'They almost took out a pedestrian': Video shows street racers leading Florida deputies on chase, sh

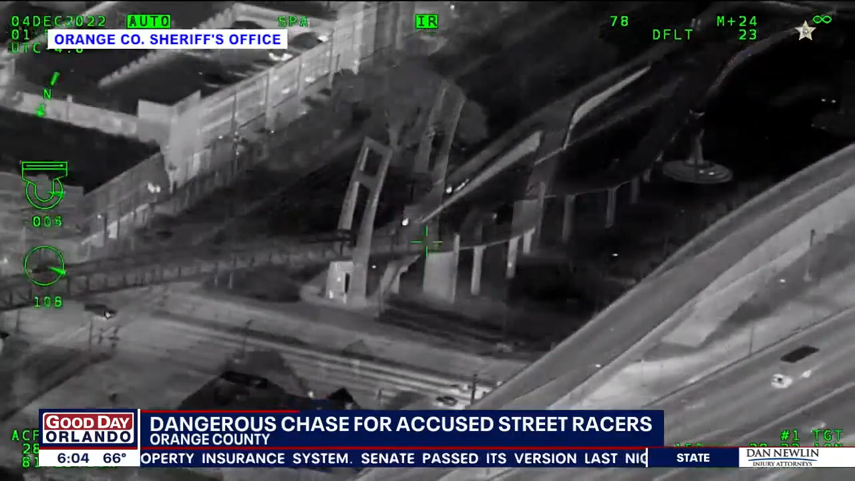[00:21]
Both riders are driving on a pedestrian bridge in that clip, creating dangerous conditions for anyone who may have been walking at the time.
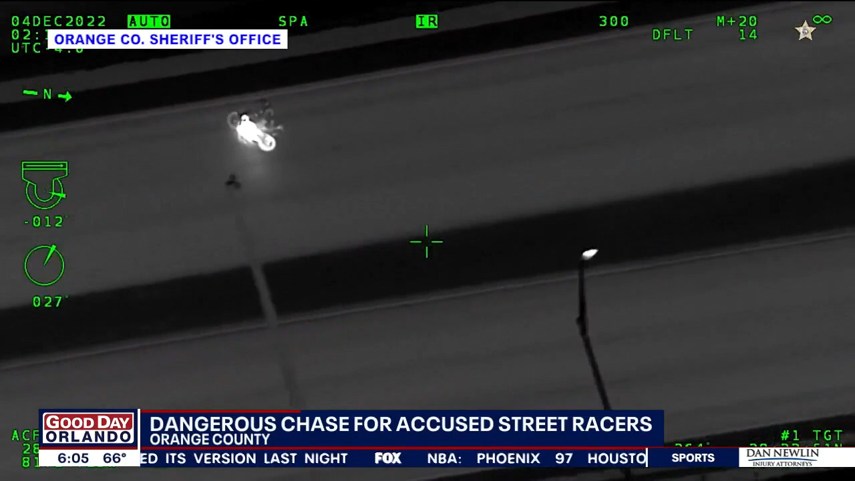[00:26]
After that, one of them pulled a wheelie out on the freeway. Eventually, their deputies did catch up with them when they stopped to refuel.